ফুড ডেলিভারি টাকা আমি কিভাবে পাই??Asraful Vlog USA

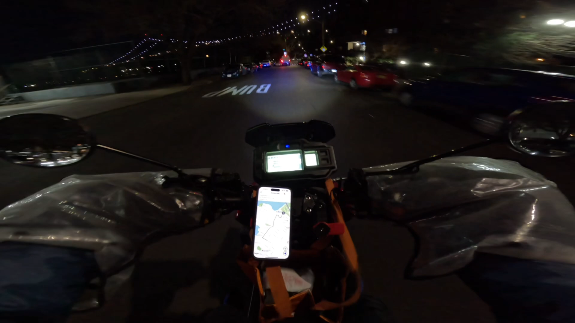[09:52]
ঠান্ডা বেশি আর আমার সামনে হচ্ছে একটা ব্রিজ আরএফকে ব্রিজ অনেক সুন্দর কী সুন্দর লাইট জ্বলতেছে আর আমি কিন্তু স্কুটার দিয়ে কাজ করলে রুলস আইন কানুন কিছু মানি না,
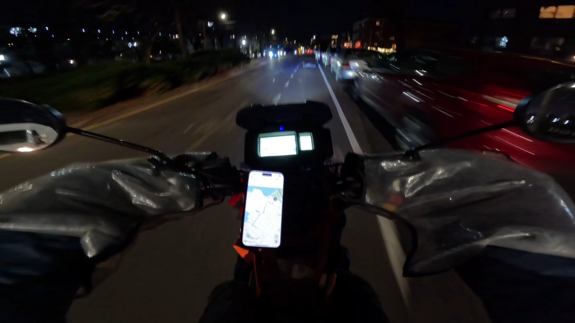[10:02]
দুমদাম করে স্কুটার ঢুকাই দিয়ে পারি আমি। আমরা যে ডেলিভারিগুলো করি, ডেলিভারি করার ক্ষেত্রে প্রত্যেকটা কোম্পানি কিন্তু আমাদেরকে টাকা দেয়।
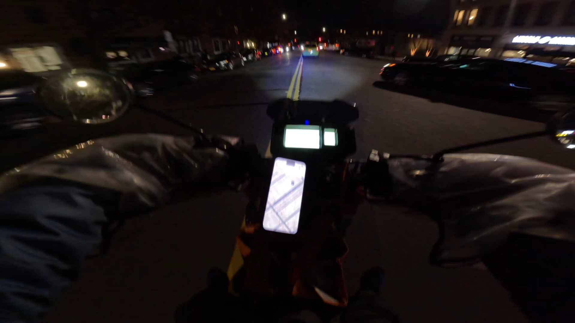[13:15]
বাট দেখা গেছে 4-5টা বিল্ডিং যদি সামনে বা পিছনে চলে যাই, সে কারণে গাড়ি বাইক স্লো করে দেই, যেন কাস্টমারের বাসাটা আর কি হারায় না যাই।
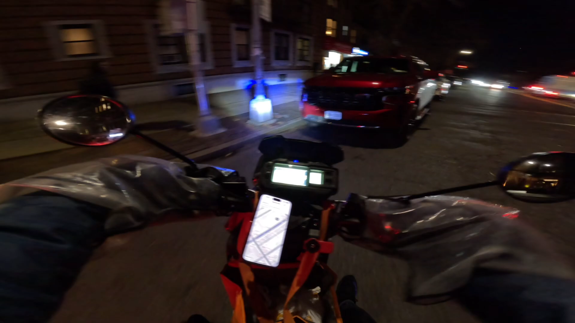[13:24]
তো আমি চলে আসছি কাস্টমারের বাসার সামনে, আর ওকে কল দেবো না, ওর রুম নাম্বার দেওয়া আছে, আমি সরাসরি ওর রুমে চলে যাবো কলিং বেল টিপ দিয়ে।